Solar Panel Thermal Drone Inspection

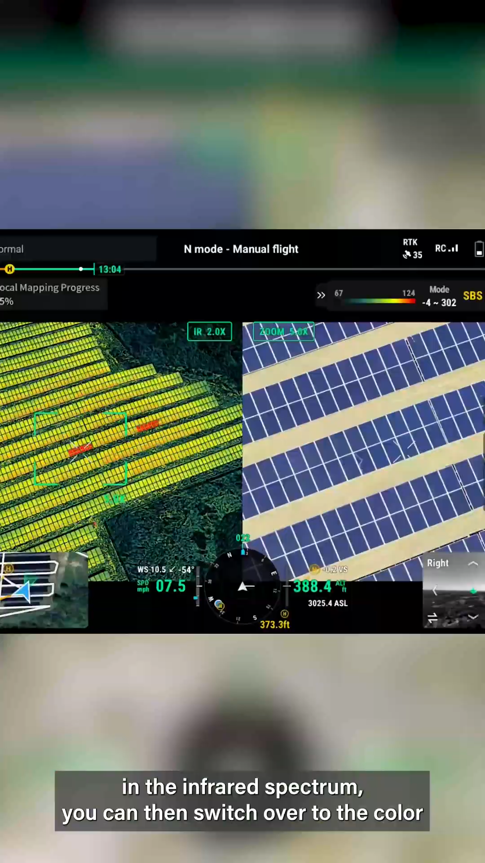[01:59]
switch over to the color reference that same panel and see if